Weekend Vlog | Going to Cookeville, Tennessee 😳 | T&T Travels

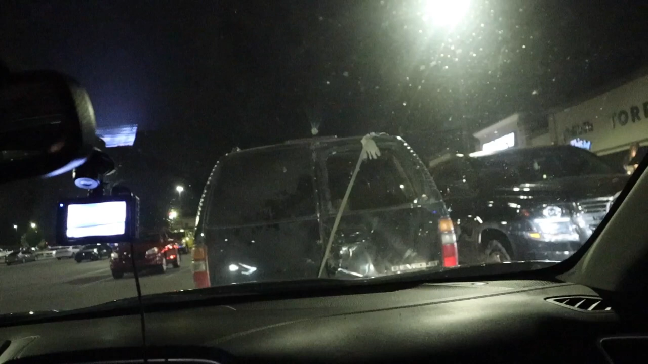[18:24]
They are missing a whole back window. That look crazy.